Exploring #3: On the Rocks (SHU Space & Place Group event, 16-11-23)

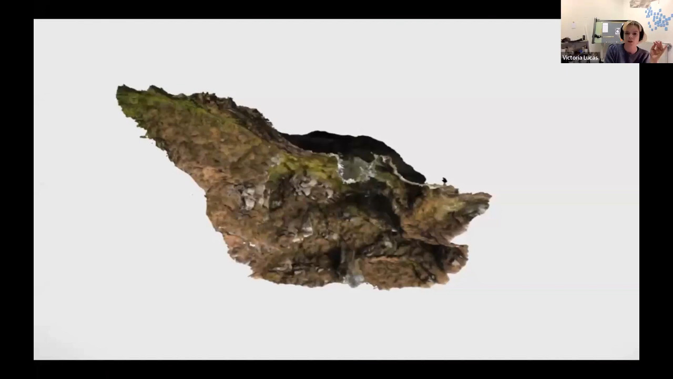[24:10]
which then resulted in this amazing 3D model. Um, and that process in itself was like quarrying.
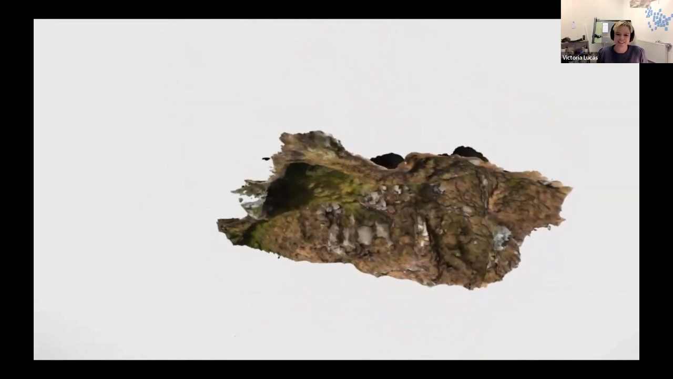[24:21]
Um, so we went, we mined this data, we took this data, we fed that through software that created this kind of aggregated version of a quarry.
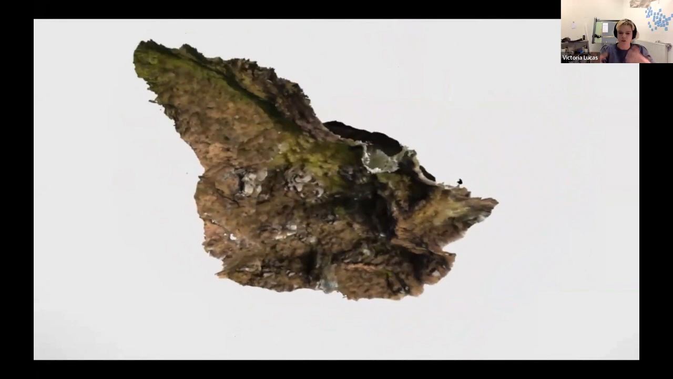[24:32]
Um, so digital aggregate and, and, and,
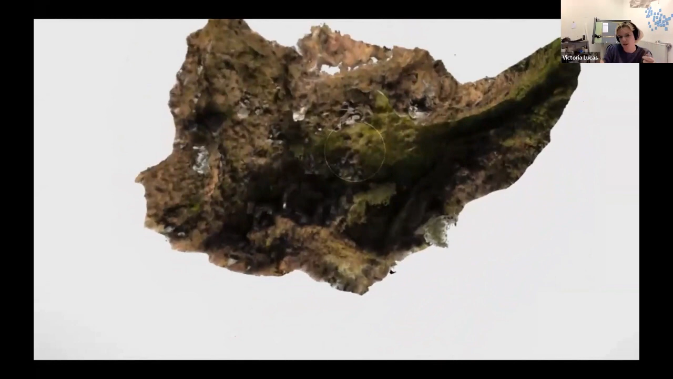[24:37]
and so this, it becomes a kind of constitution of this matter. And what I really love about it is how sculptural it is.
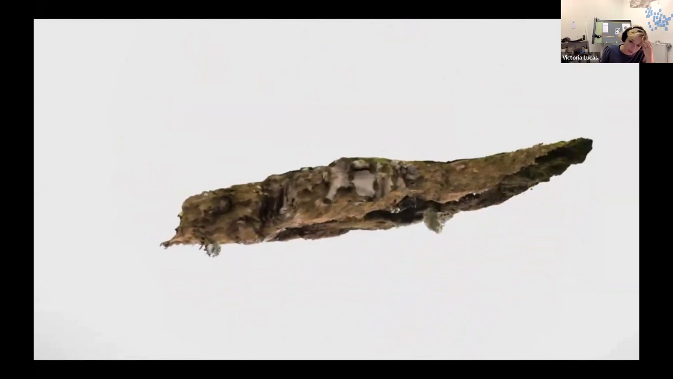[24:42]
Um, you know, there's a real kind of crossover between the digital and the sculptural in the way that it kind of exists. In that virtual space.
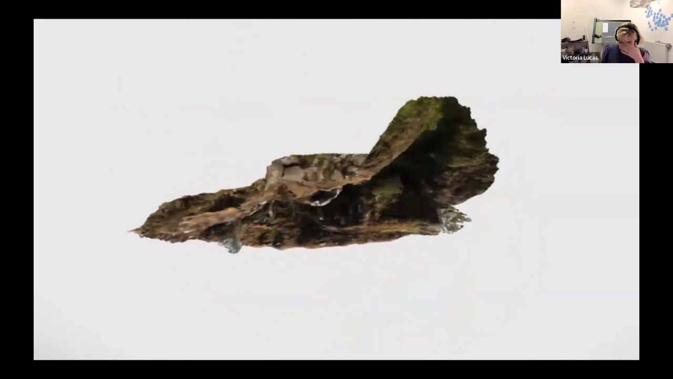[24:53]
Um, and I then use that to, um,
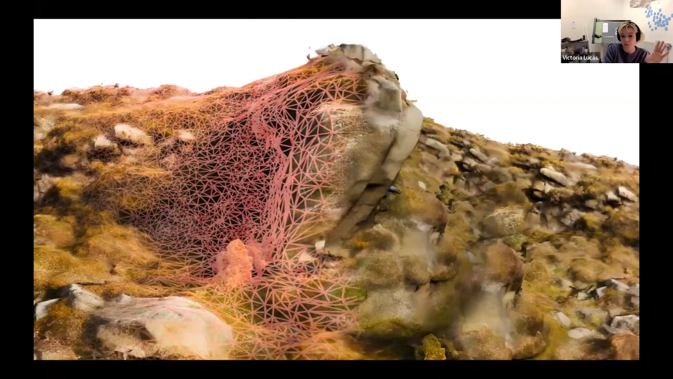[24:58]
flatten out that quarry face, um, and created this 60 meter long representation of this aggregated representation of quarry.
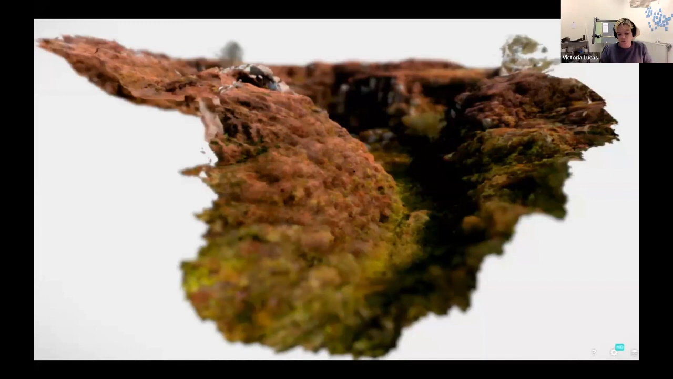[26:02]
And that this kind of skin like landscape, um, allowed me to kind of stand underneath the surface. I'll be underneath the surface of the quarry looking up at the boundary layer. So suddenly I was in the rock kind of looking up and the boundaries of my body and the kind of surfaces within that quarry suddenly shifted. And, um, became enmeshed and, um, perspectives completely changed.
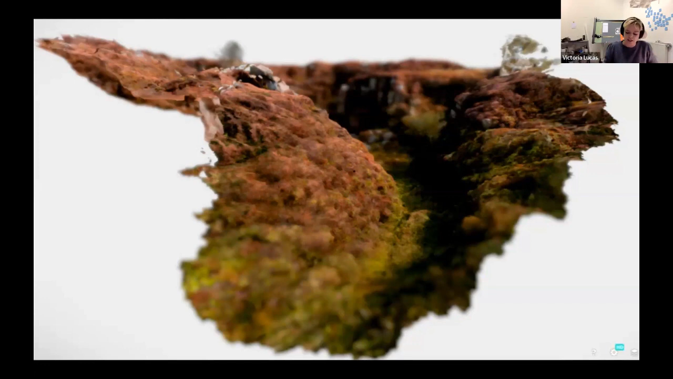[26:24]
So, um, I thought to create an experience in which the viewer was guided through this, this constructed, um, base, this constricted landscape. So that you could sort of move through the surface of the quarry and become the rock or become the moss, um, become the air and, and really, uh, uh, um, become entangled in the materiality of that space.